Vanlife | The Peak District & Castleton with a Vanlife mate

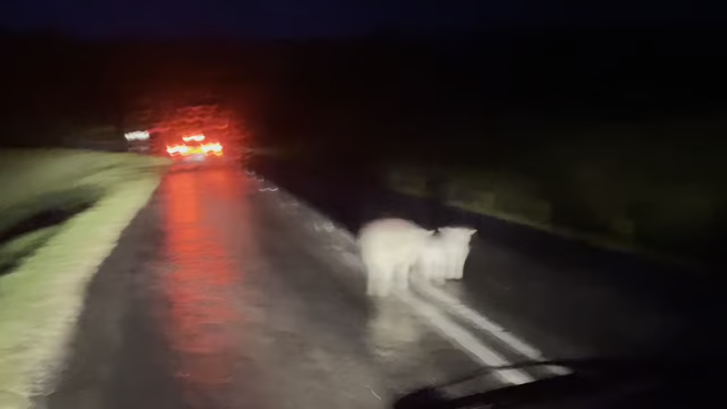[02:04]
Well, we're in Chatsworth Park, not that you can see much of it. And these little fellas here have decided to just stand in the road.